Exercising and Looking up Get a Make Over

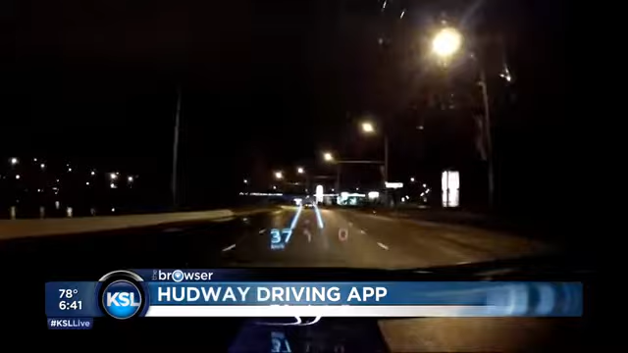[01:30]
It displays your navigation settings, but it does so in order to reflect off your windshield. So you put this up on your dashboard, and it reflects from your windshield, kind of gives you a heads-up display, and you can see it can overlay right over the road where you're driving and give you those directions completely hands-free. Again, that's called Hudway free in the iPhone and Android app store. All right, that's it from the browsers. Now back to you.